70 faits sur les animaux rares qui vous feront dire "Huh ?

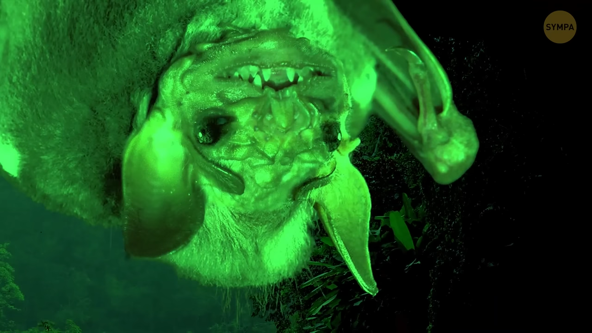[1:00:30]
Ne crie pas, tu vas l'effrayer. C'est une chauve-souris toute ridée qui est parfaitement inoffensive et qui ne s'intéresse pas à toi.